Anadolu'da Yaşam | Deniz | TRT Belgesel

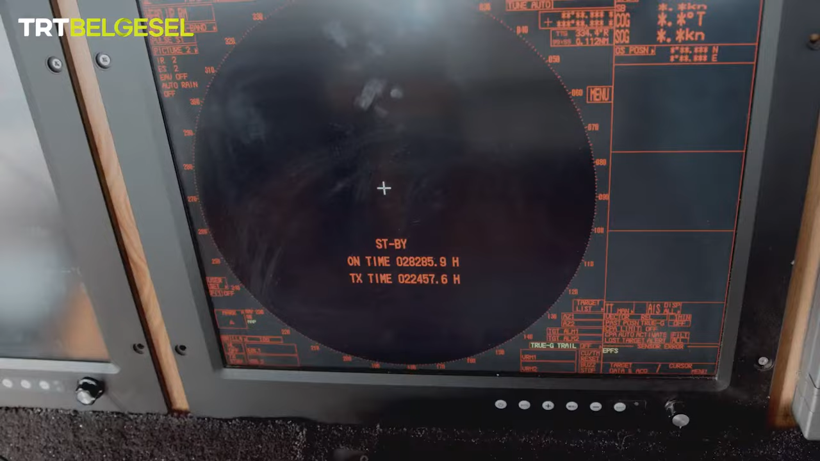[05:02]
akıntıyı da hesaba katarak ne zaman ağa atılacağına karar vermeli.